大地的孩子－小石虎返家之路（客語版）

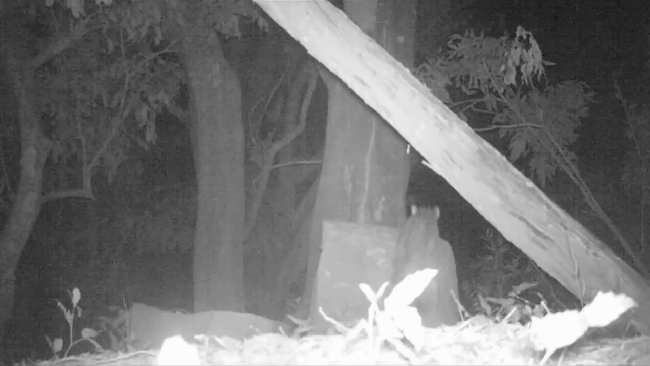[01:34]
才有机会来摄到沙虎野外发痛的身影。